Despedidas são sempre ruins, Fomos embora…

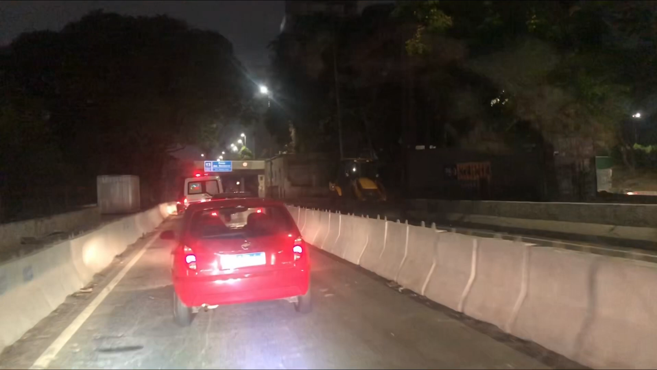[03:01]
Quase uma hora aqui na Marginal.
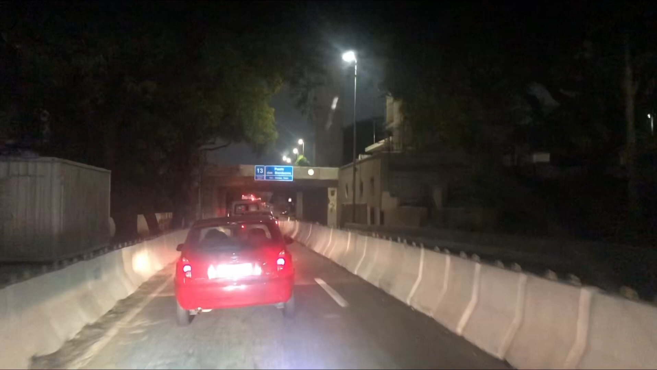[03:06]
Sei lá, eles fecharam tudo aqui, ó.
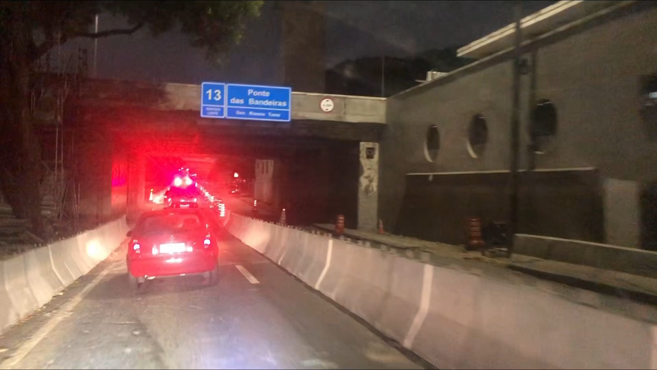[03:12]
Essa obra aí é obra. Eu acho que é uma obra. Caramba, mas que coisa, né, gente? Uma pista só na Marginal Expressa.